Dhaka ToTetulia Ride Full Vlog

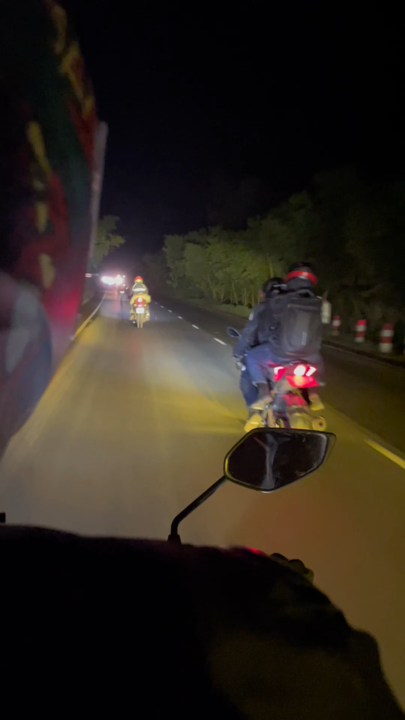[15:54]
आमरा एखन तेतुलियार काछा काछी आर पंचोगर थेके तेतुलियार रोट्टा एक कथाए अशाधारन आमरा शबाई जानी एटा एशियान हाईवे तो आमरा प्राई तेतुलियार खुब शोन्नी गटे आर खुबी घुम पाईते से
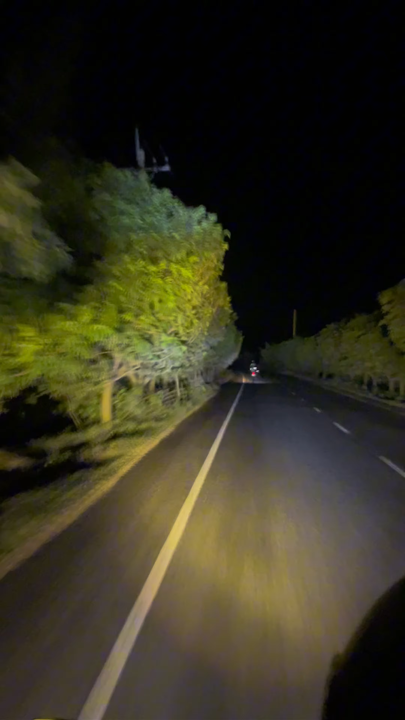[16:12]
तेतुलिया पोछे होटेले ढुके दिवो एक्ट घुम तेतुलिया पोछे गलाम तेतुलिया पोछे ते पोछे ते जेहतु भोर होए गलो तो एवार नेक्स टारगेट होलो शकालेर